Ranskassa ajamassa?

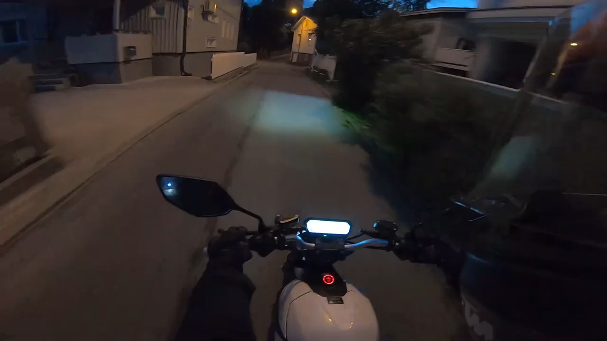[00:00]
Nyt ollaan tosiaan täällä Ranskassa jossain tämmöisellä mukavalla omakotitaloalueella Ranskassa on tosiaan täällä nää kadut hieman kapeita Eli, eli, tosiaan nyt on ilta vasta Täällä on vielä oikein valosaaja Jotenkin hypnoottista kun ei oo tottunut, että kun Suomessa on yleensä niin leveitä katuja Ja täällä on näin tämmöistä kapeita Eiku tää? Mitä ihmettä? Ollaanko me Piispalassa Tampereella? Eiks me ollakaan Ranskassa missä asuinalueella?